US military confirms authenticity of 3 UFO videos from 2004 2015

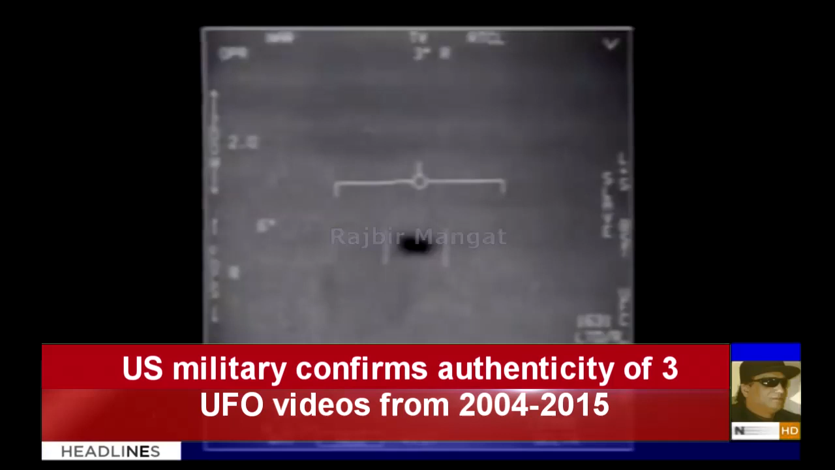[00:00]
There's a whole fleet of them, look on the ASA. My gosh! They're all going against the wind. The wind's a hundred and point an ounce to the west. Look at that thing, dude! That's not our LNS though, is it? It's not, dude. Look at that thing! It's rotating.
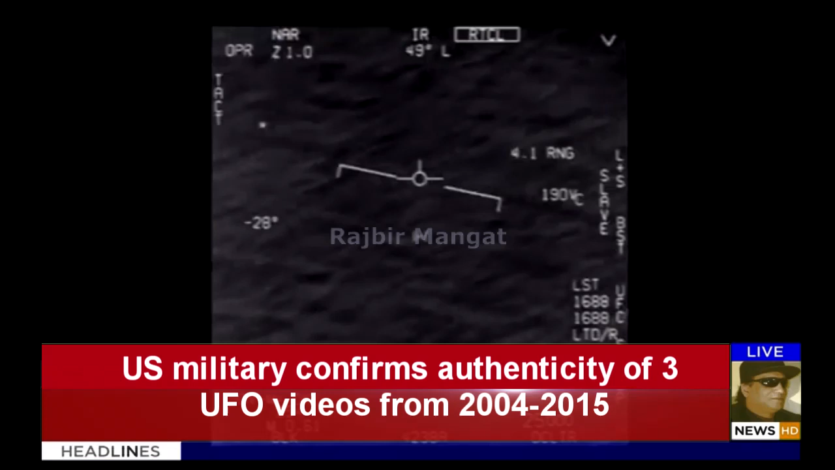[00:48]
We got it! Oh, we got it! Woohoo! This is what we're saying!